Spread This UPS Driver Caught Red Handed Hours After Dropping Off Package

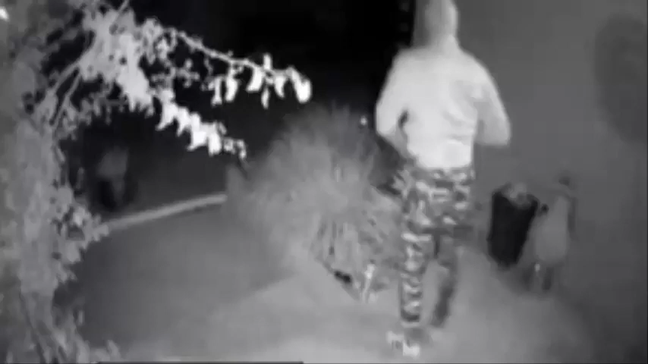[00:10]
Spread This, UPS Driver Caught Red-Handed Hours After Dropping Off Package Each year, countless people across the country order presents for their friends and family from online retailers, trusting that the goods will be delivered safely to their door, but a recent incident in Florida showed why it's important to take precautions if doing so. Just two hours after delivering an iPhone X to a home in St. Pete Beach on December 12, a UPS driver returned to the address and stole the package from Holmes Porch, according to the Palm Beach Post.